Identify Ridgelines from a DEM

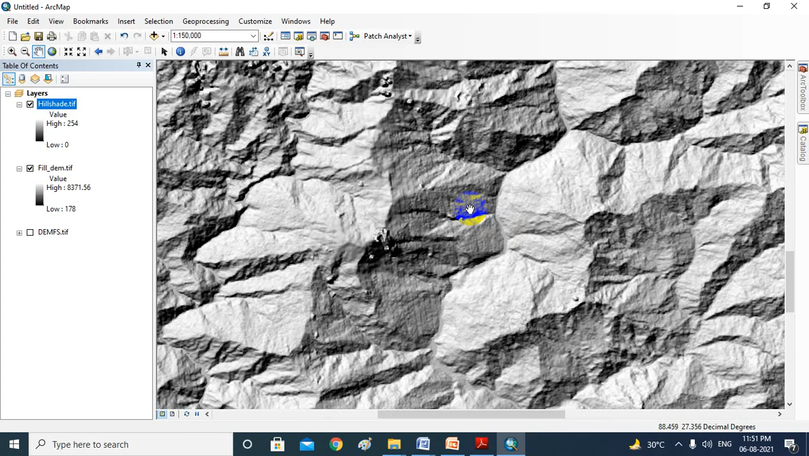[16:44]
okay so just for understanding purpose we create it okay and the next step what we are doing
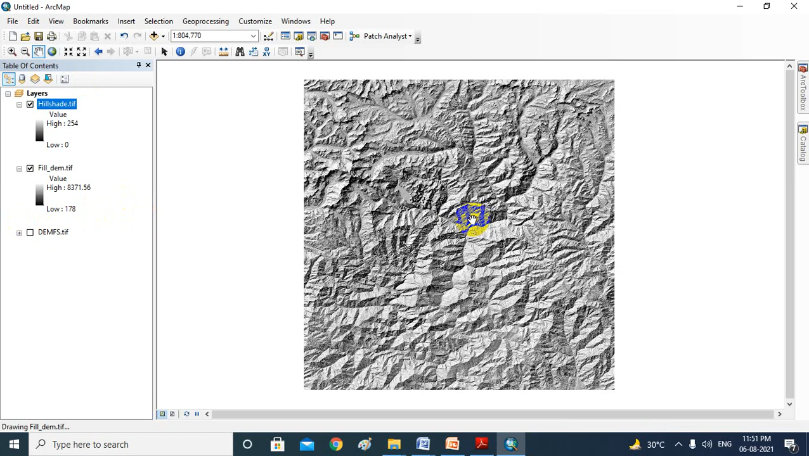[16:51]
for better clarity you can do lot of things which you already know that i just drag the field m above hillshed
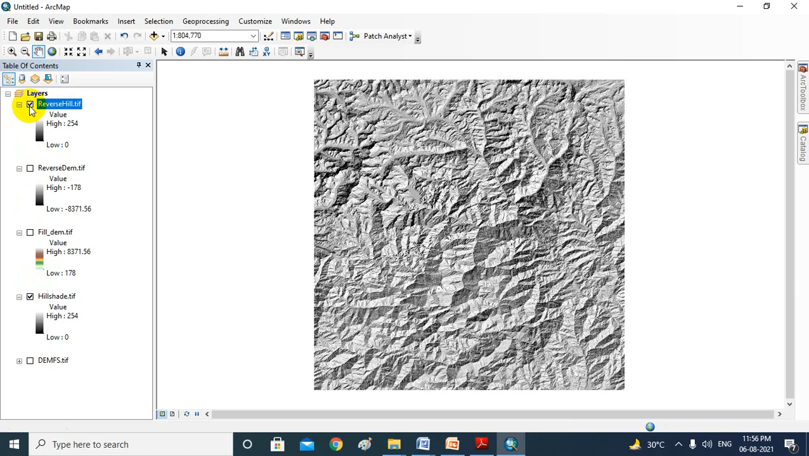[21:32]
this is the valley area and this is the reverse one now this one is the high elevation as i am telling you